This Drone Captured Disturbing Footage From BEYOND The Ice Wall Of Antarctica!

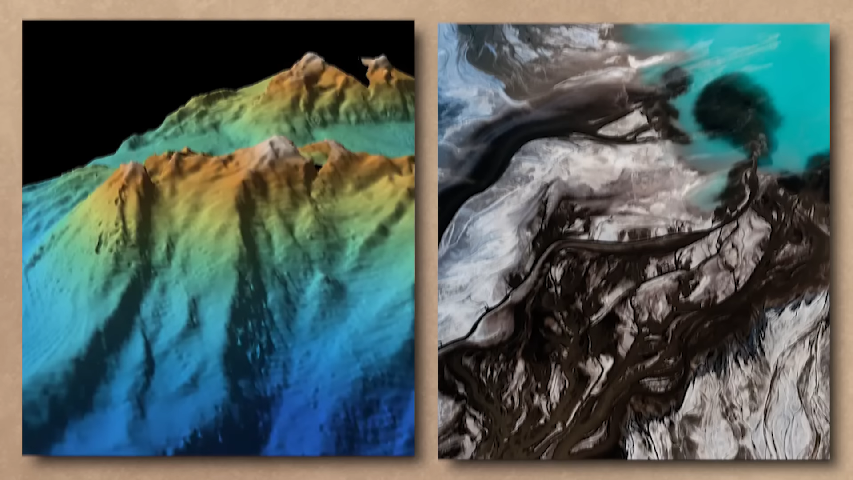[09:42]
with towering undersea mountains, gaping chasms, and strange unearthly creatures that have adapted to life in one of the most extreme environments on the planet.